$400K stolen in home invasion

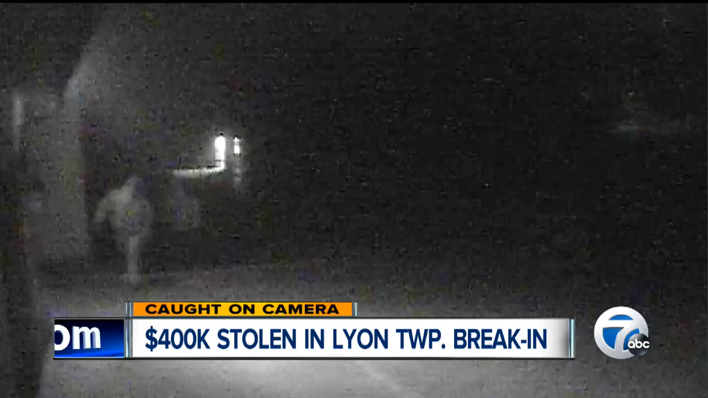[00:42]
And lo and behold, $400,000 cash stolen from a safe. The guys allegedly also took gold and silver bars along with a diamond ring. It turns out the safe had been pried open and heavily damaged. Now, during the 45-minute robbery on Sunday, deputies say the suspects apparently were careful and wore gloves to avoid leaving fingerprints. This is also kind of bizarre because the homeowner's saying to the deputies that he forgot to set the alarm despite having all of those valuables. We're told that both guys were white and wore masks and hoodies.